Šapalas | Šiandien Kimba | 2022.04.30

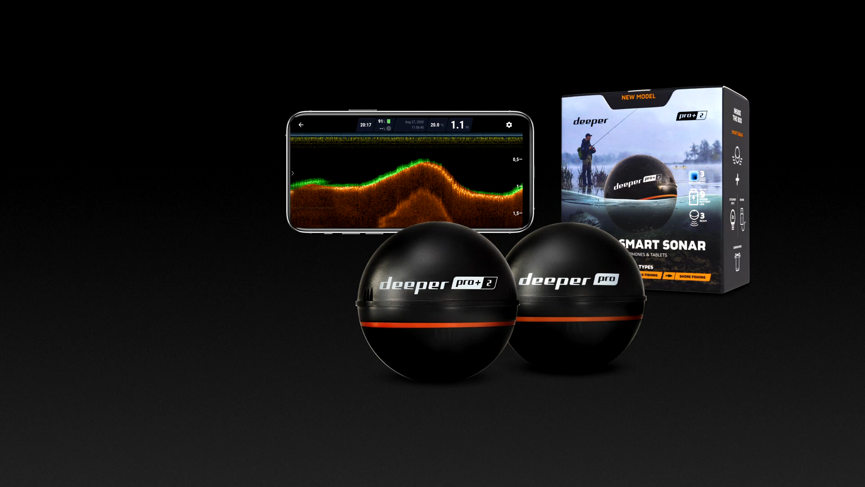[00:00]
Deeper Pro serijos sonarai. Pamėgti žvejų visame pasaulyje. Laidą remia žvejybinių kelionių organizatorius Krakeman Travel.
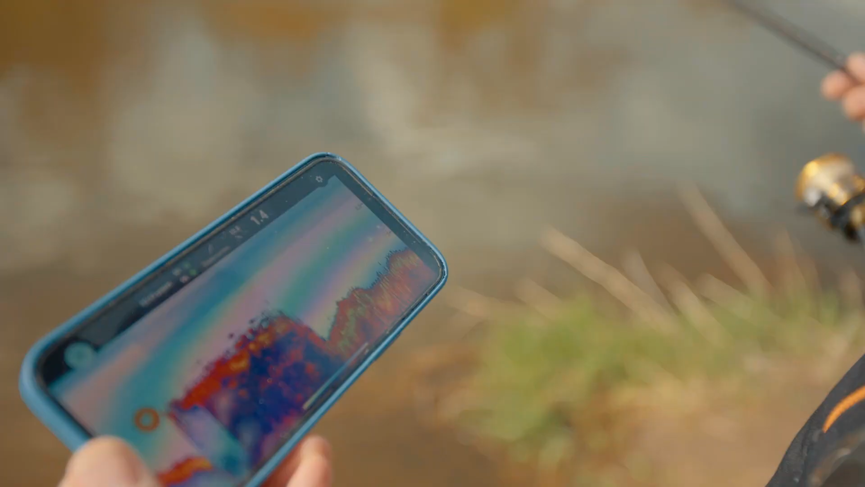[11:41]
Bet koks nelygus dugnas, nu tai čia akmenys, įtariu, arba tokie nelygumai.
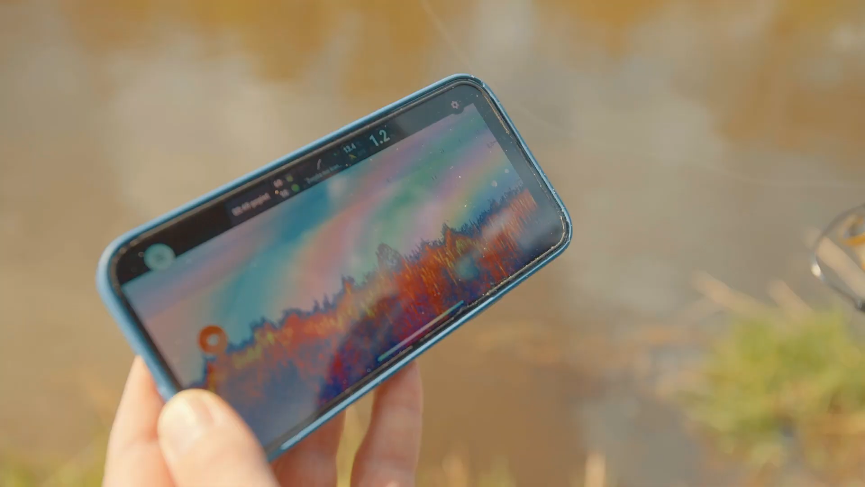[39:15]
Čia vienas kaip ir yra, kažkur arčiau kranto matosi. Kažkoks kuburėlis užslėpęs už akmenų. O, matai, važiūrėjo kitas, va. Būt pasispaudę. Bet matai, arčiau kranto kažkokia gyvastis yra. Ant metro 20, ant metro 40 dubytį nėra. Nu, reiks pabandyti atkreipdėmėsi į tai.